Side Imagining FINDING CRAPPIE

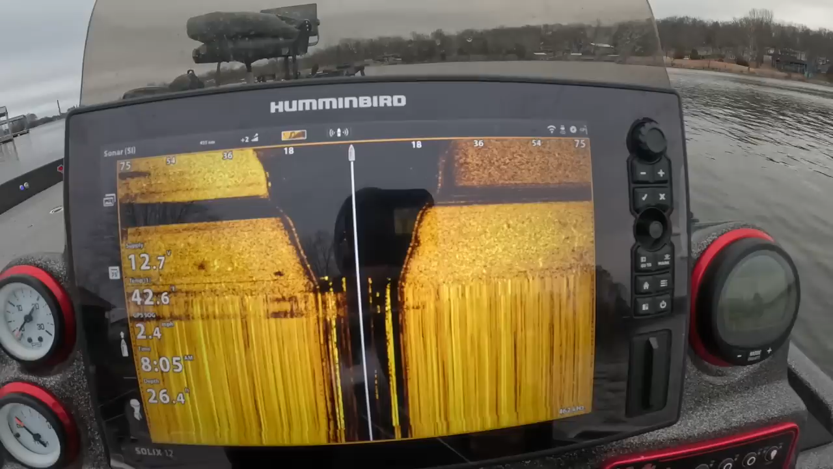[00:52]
before we get to the location where i know there are crappie let's just talk about the layout of a side imaging
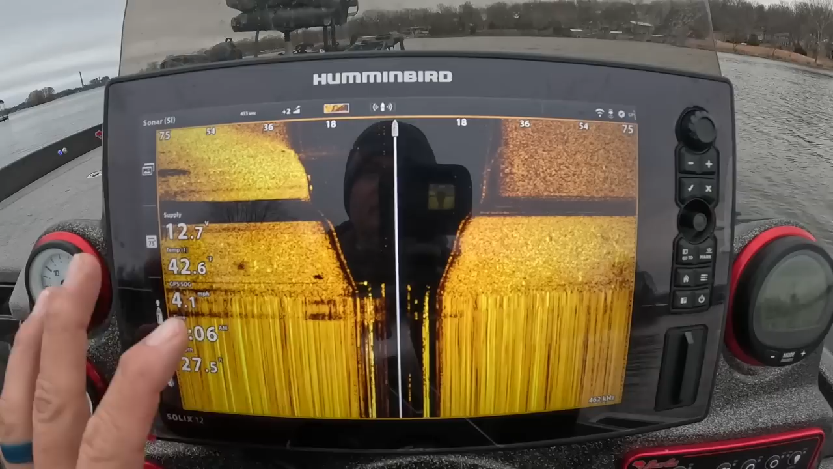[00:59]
On screen: speed 4.1 mph
okay this represents our boat right here this is
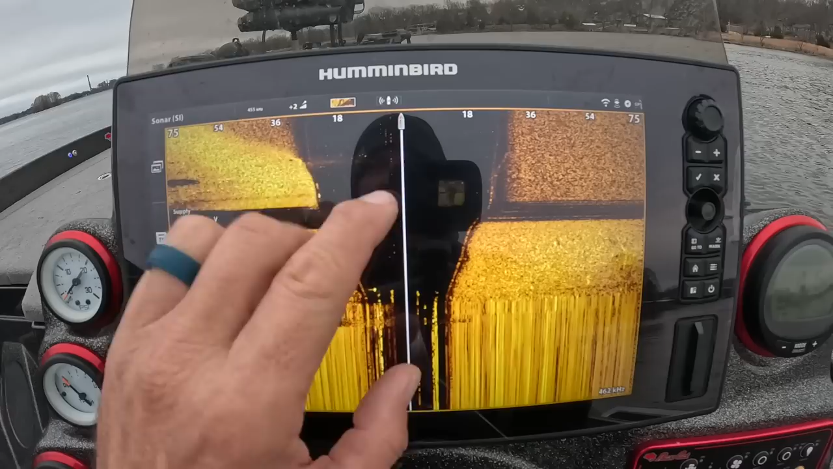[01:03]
the column underneath the boat and that's dictating how deep the water is directly underneath the boat so when
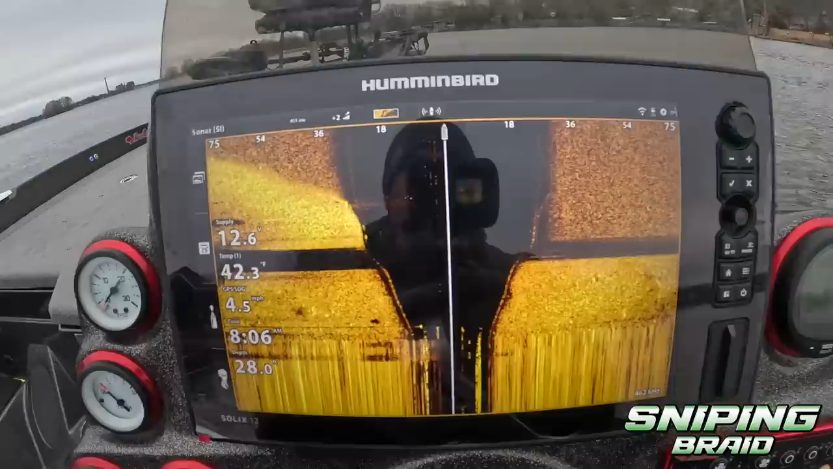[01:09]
you're looking at side imaging you're always looking at past tense things that have already passed you so my transducer is located in the back and
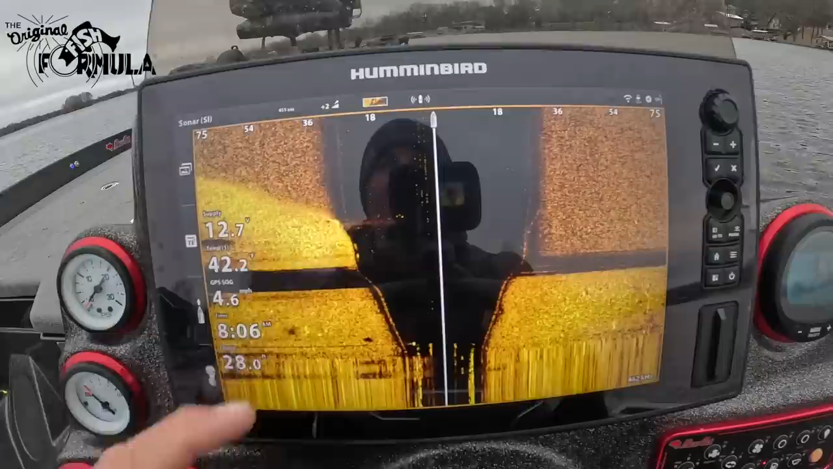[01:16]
On screen: speed 4.6 mph
it is reading from the back of the boat meaning we've already passed it so typically when you're
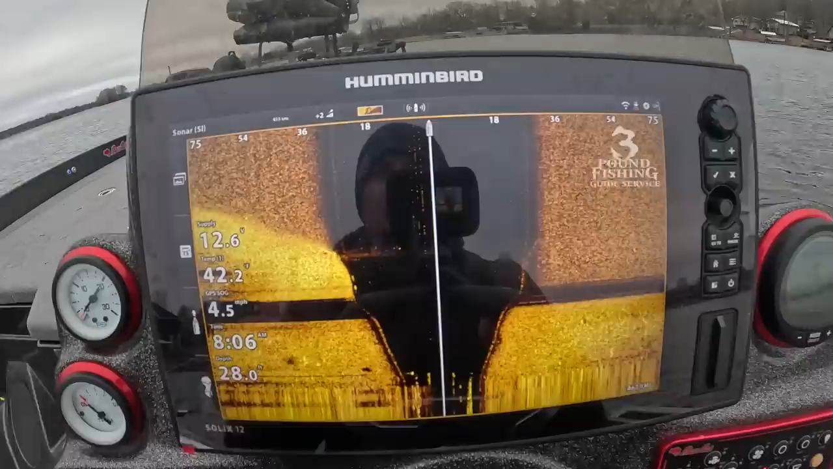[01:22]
On screen: speed 4.5 mph
going over a top a item and you see one you're going to have to throw your buoy back or circle back to get it but this definitely represents the black area right here represents the
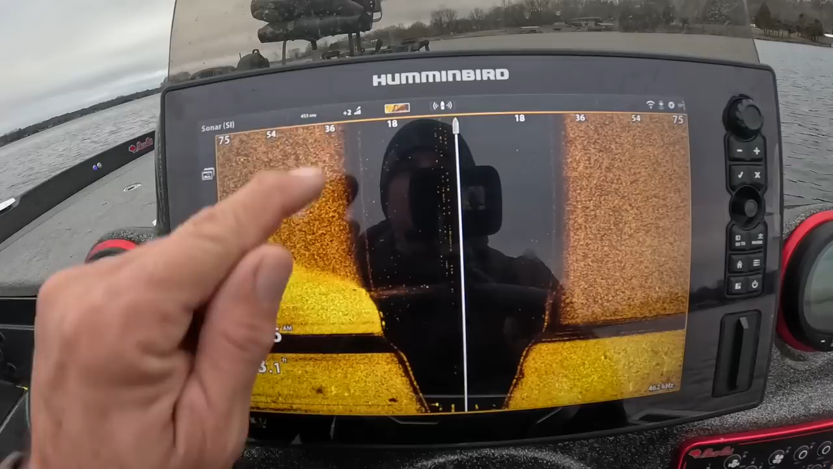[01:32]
floor of the lake and how deep it is now one of the most important things that people are going to talk about is the
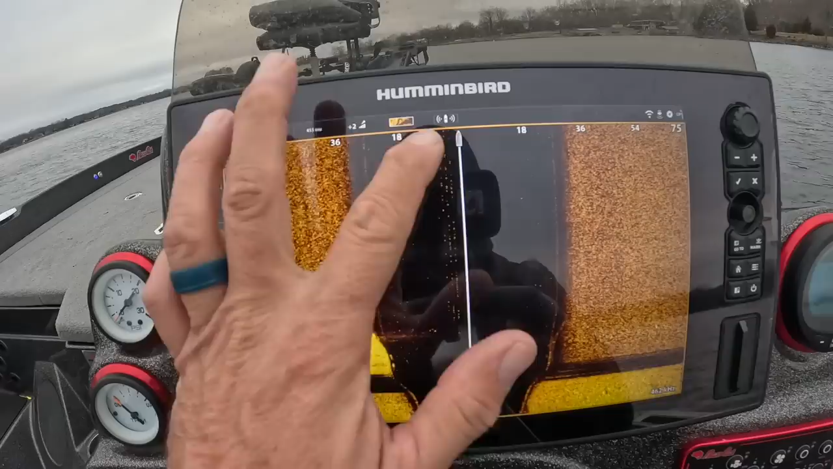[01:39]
width in which you use your side imaging i have currently have it set at 75
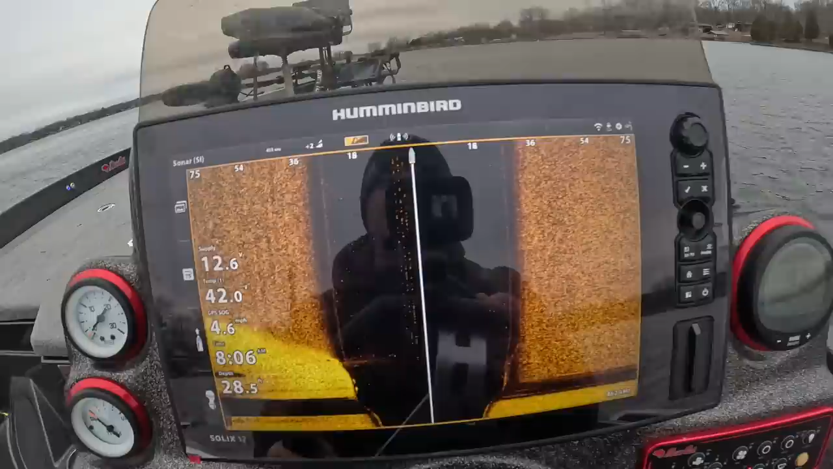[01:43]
On screen: speed 4.6 mph
this is perfect when you're looking for schools of fish and so what we're going to do is i'm going to show you the difference of how these fish look with 75 versus 35 on your side image when
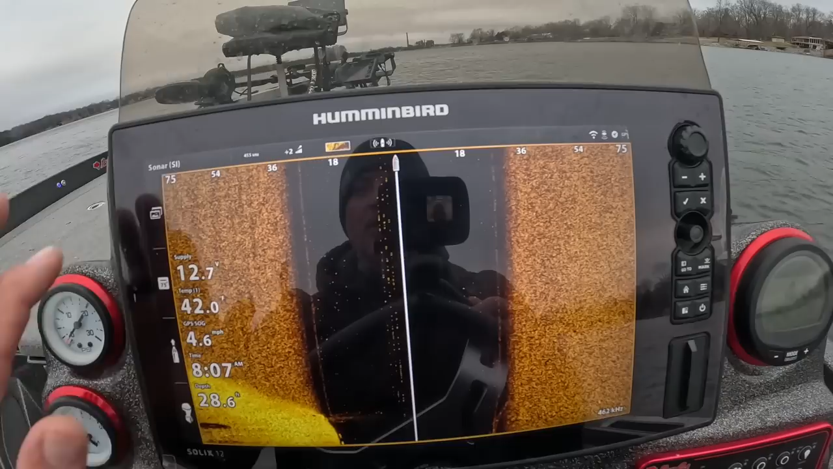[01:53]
On screen: speed 4.6 mph
you have it stretched out to 75 you're going to it's going to be a lot more difficult to see things which i still think 75 is a
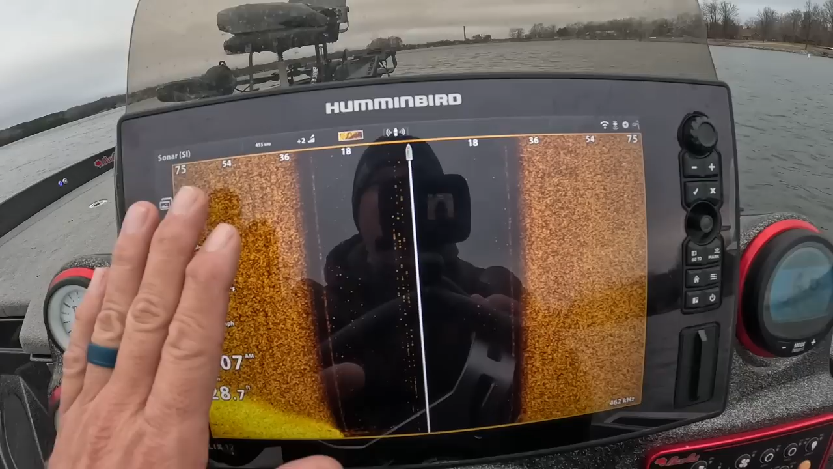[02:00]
good number to start with to find things but at the end of the day it's a lot more difficult to find things because they're going to be smaller so we're going to put this on mega you're going to see the uh light go out just go down a little bit
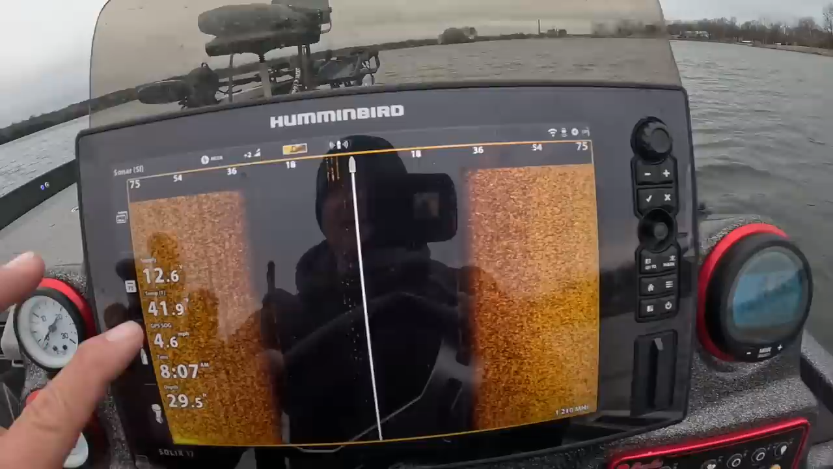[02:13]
see how it's going to change the actual visual of it and
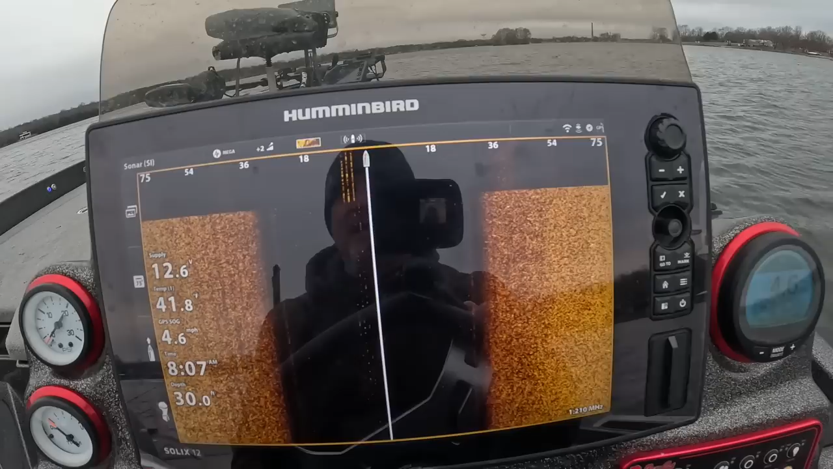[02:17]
On screen: depth 30.0 ft, speed 4.6 mph
that's truly just going down to i think sensitivity wise between the two so we're going to check those out too
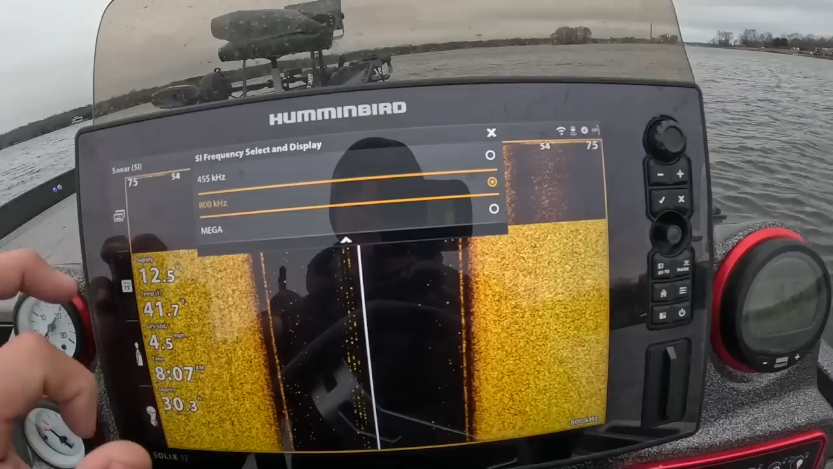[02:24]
On screen: speed 4.5 mph
there's 800 kilohertz and that's probably just about right right there
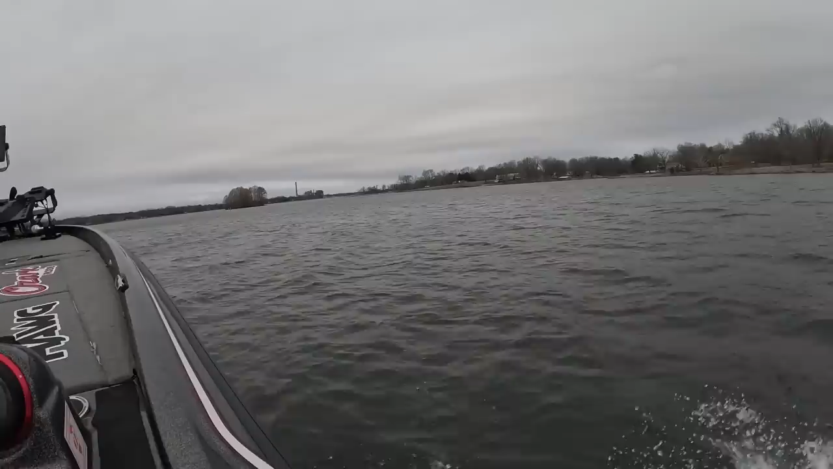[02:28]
all
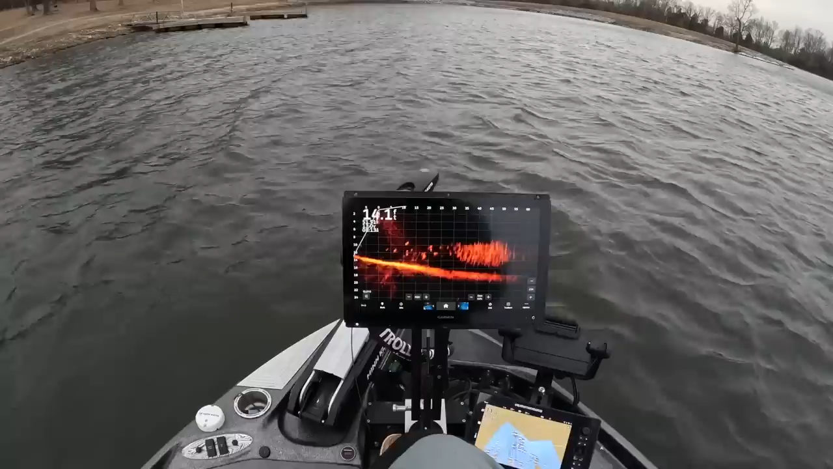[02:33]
right right there we got a major wind today so hopefully this windsock is working but you can see we've got tons of crappie right here and i'm going to show you what that looks like on the side imaging in a scenario like this all i'm going to do is put my my trolling motor on spot lock and kind of let it feed up against the the wind
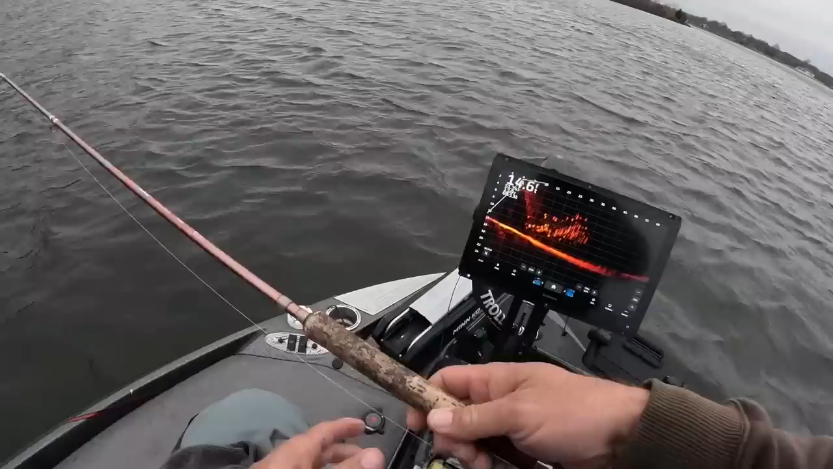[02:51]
there's our first fish not a big fish but our first fish right there now look at the size of these schools i mean and that's what's going to be great seeing these fish on live on the side imaging just to see what that would look like easy